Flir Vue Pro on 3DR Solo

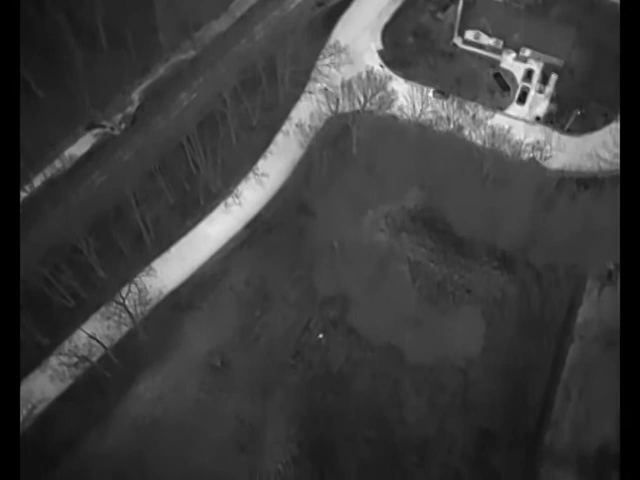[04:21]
Yeah, I'm running, holding onto my controller.
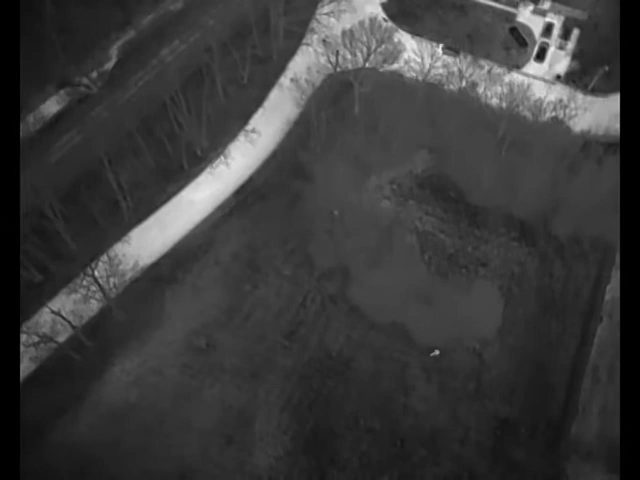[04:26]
But yeah, you can crank the gain till anything warm looks like a beacon.
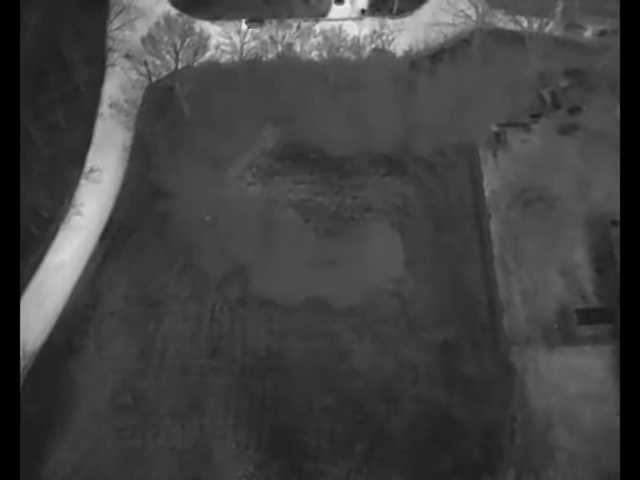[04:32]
But at that point, you can't really see detail in things that are hot. So there's a trade-off there.
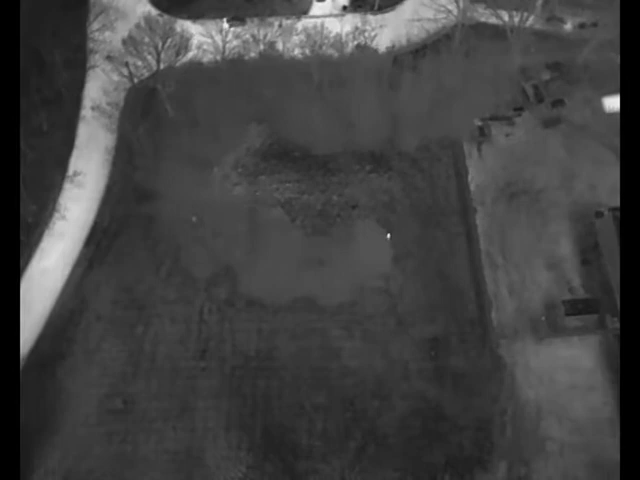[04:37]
Yeah, now in a second, I'm going to try to go behind a really bit of thick brush. We're going to see if I can hide from it.
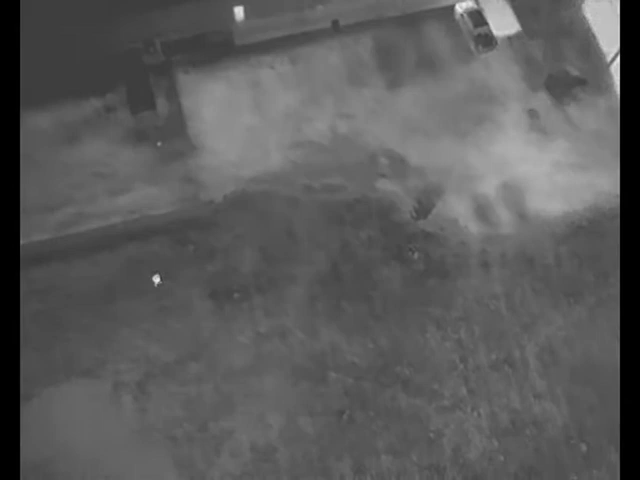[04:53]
That hot spot over there is actually a pail of water that just holds on to its heat for so long. And it's fairly windy out.
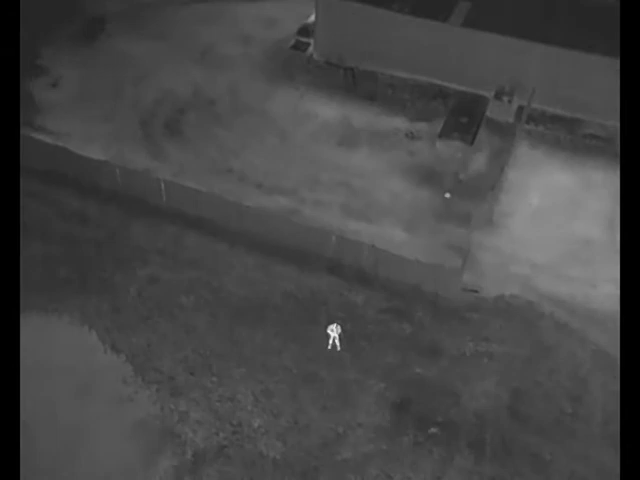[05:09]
I think about 8 mile an hour wind at this altitude right now.
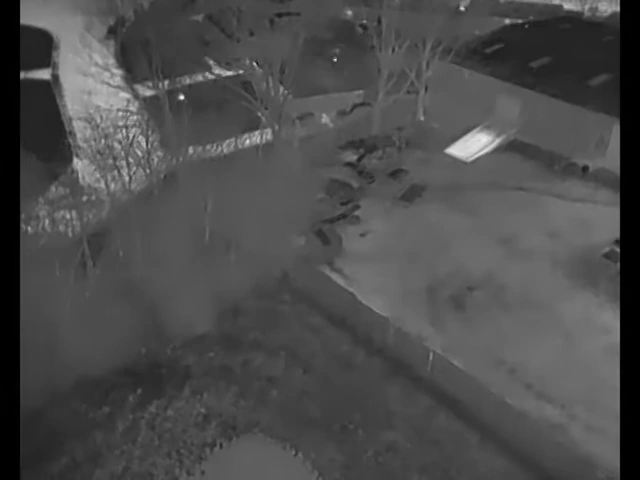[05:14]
And the video stays pretty stable. You get a little bit of shaking here and there, but all in all, it's pretty well isolated.
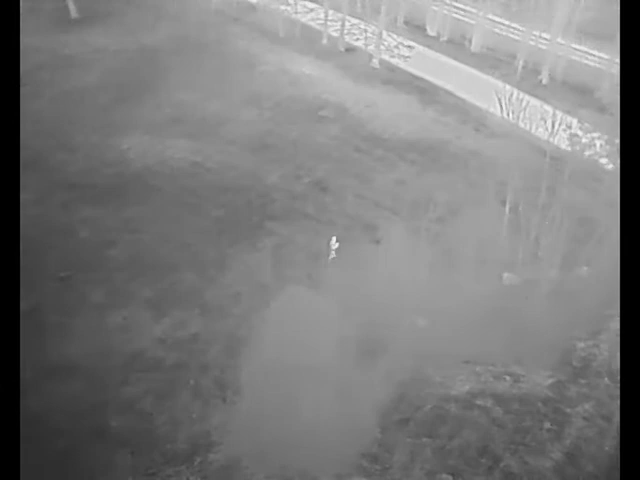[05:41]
Whatever it's made of is less transparent to infrared radiation. Because, like, what's over my head right now, you can hardly even see in the thermal. Yeah. I don't know. I hid pretty well. I could send you a picture of that view. I took one then, and I was about as concealed as you can get. Plus, we're at an angle right now, which is kind of a worst-case scenario through for seeing through obstacles.
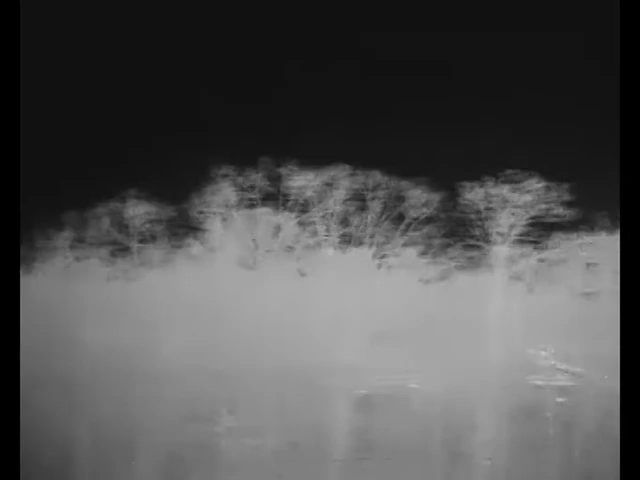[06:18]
Yeah, and the deciduous trees that don't have leaves don't provide any cover in the slightest. And there we are.